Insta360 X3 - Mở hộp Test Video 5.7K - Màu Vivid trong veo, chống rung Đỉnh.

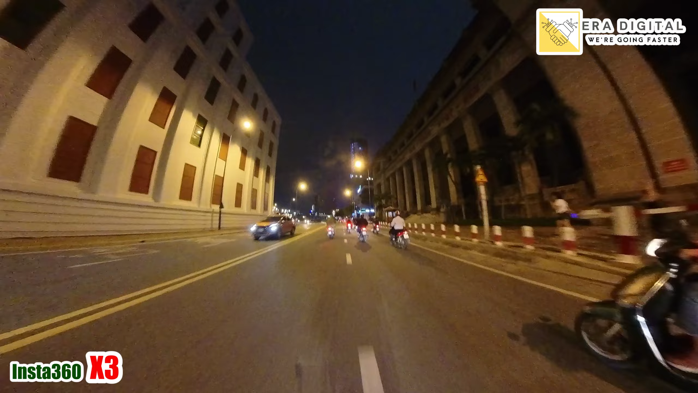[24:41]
Vâng đây là đường nồng khởi Một con đường Khá là Sáng sủa Rất là đẹp